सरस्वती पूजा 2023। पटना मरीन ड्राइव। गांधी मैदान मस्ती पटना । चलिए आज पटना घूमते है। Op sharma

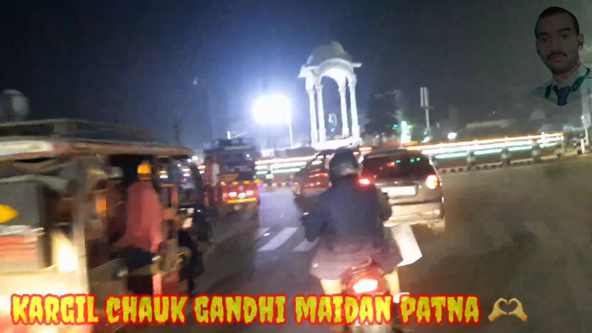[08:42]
कार्गिल चौक एक गुलंबर है कि देखिए कितना अच्छा भी हूँ है कार्गिल चौक है